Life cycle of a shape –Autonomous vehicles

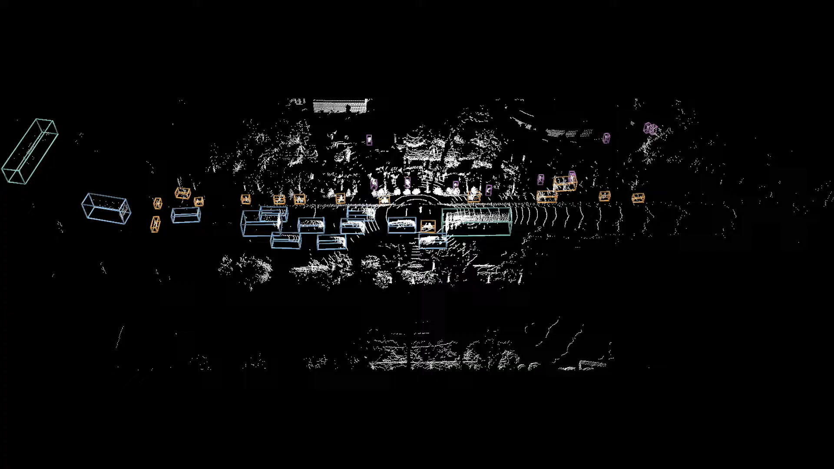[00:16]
The shape grows when the generated data is processed.
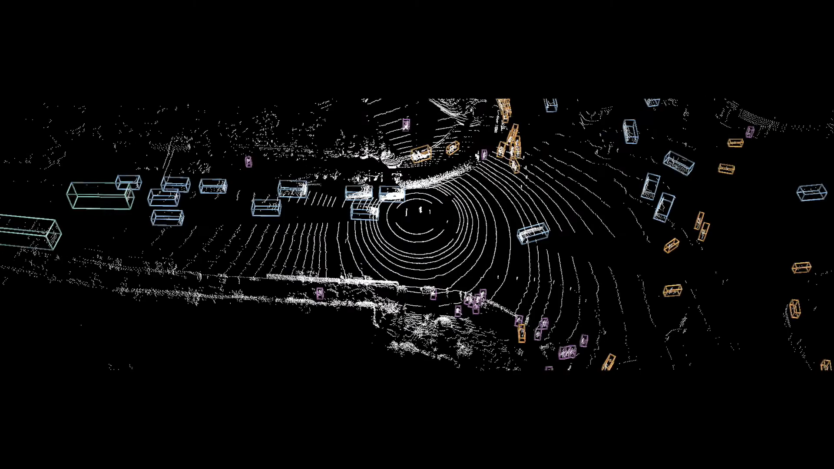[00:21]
For example, a bounding box can be drawn to represent a prediction for where an object is.
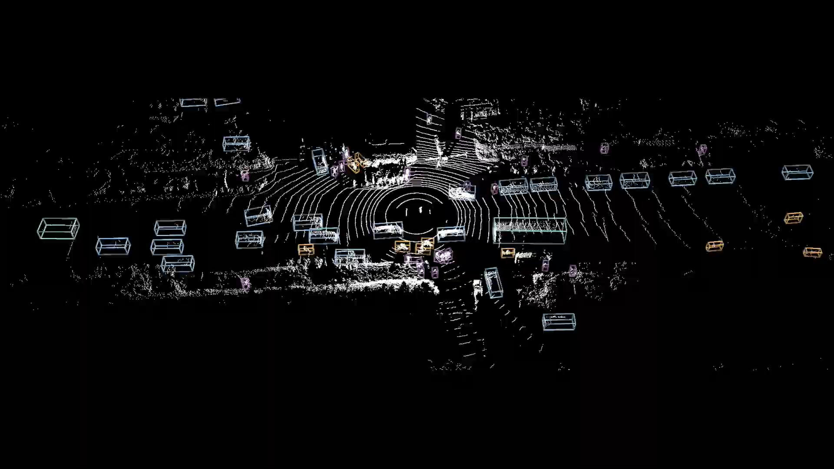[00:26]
Finally, the shape dies when a decision is made from the shape, such as how to steer a car around the predicted obstacle.